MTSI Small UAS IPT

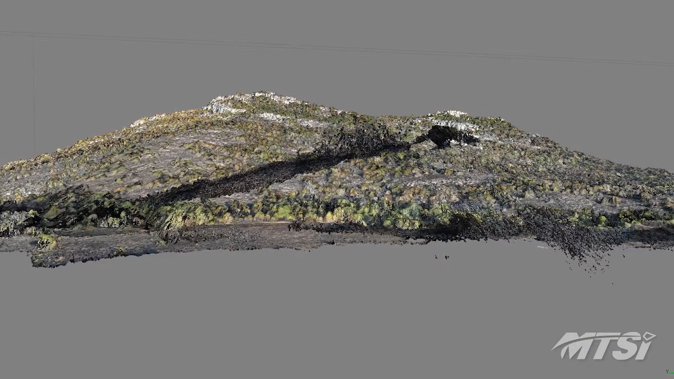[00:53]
Combining the positional data of the Bremer with the collected imagery, digital elevation maps can be generated.